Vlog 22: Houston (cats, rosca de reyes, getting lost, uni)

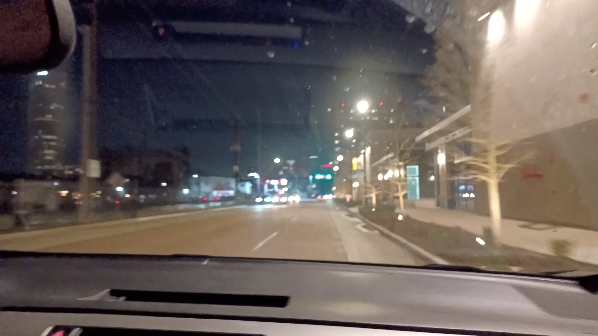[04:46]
Ni se ve nada porque el vidrio está todo sucio.
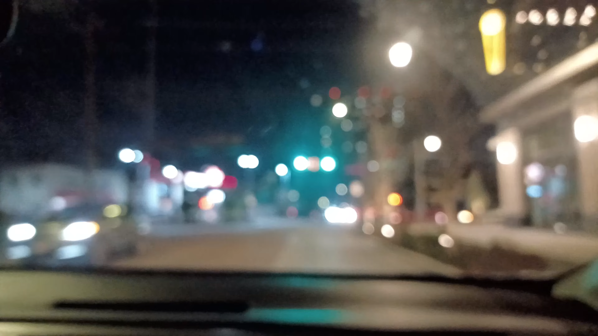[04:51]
No se ve nada y yo no sé dónde dar vuelta. ¿Aquí? Aquí. Ah.